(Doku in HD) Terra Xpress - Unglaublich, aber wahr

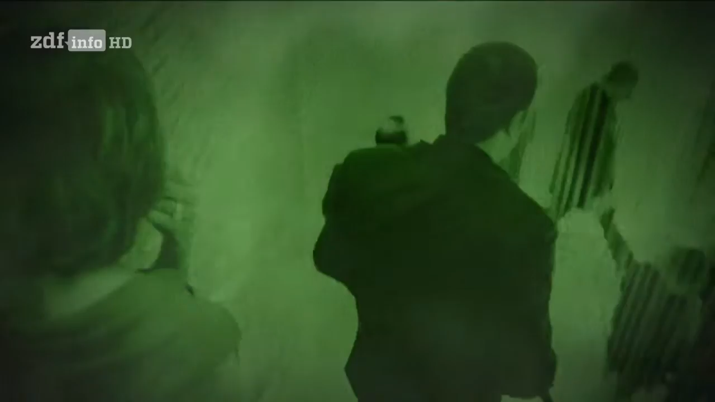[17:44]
Obwohl sie den Fluchtweg kaum sehen kann, bringt Marian ihr gesamtes Team heil aus dem Gebäude.